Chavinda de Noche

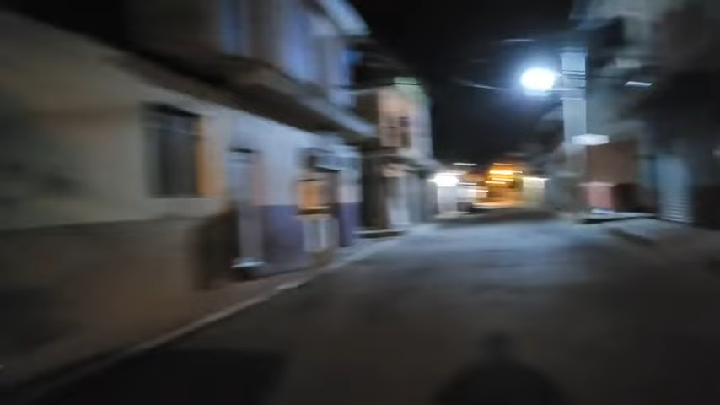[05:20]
Vamos a dar vuelta Por la Matamoros En lo más Que tranquilidad
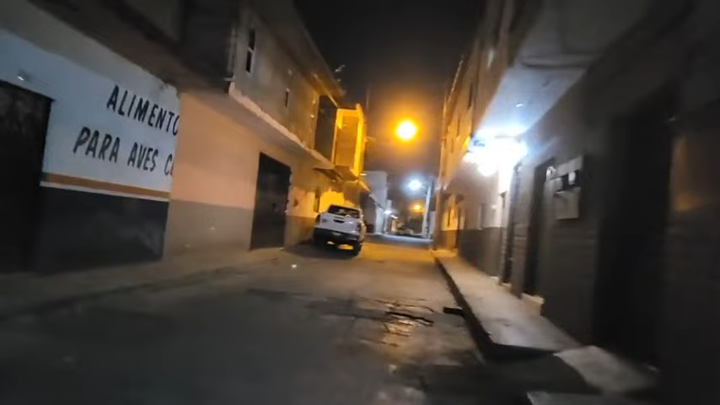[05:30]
Saludos a
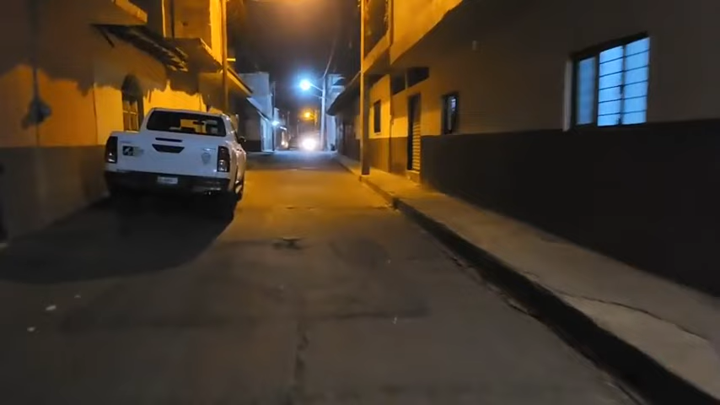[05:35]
Dieta y Ceja Saludos Muy buenas noches
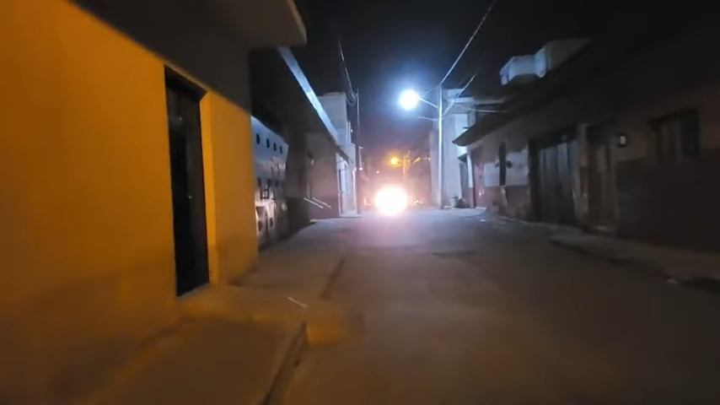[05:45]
La gente Algunos todavía Circulando Por las calles De Chavinda
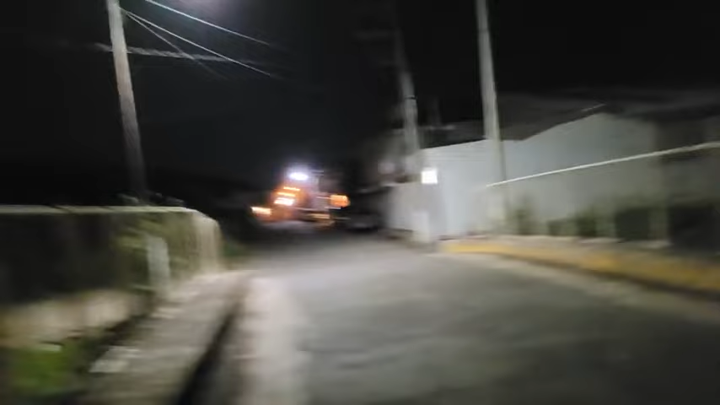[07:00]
Por el puente De Lolita Así le llamábamos De aquel lado Pues no se ve el cerro alto Y se alcanza a ver la sombra Saludos a Núñez Soñita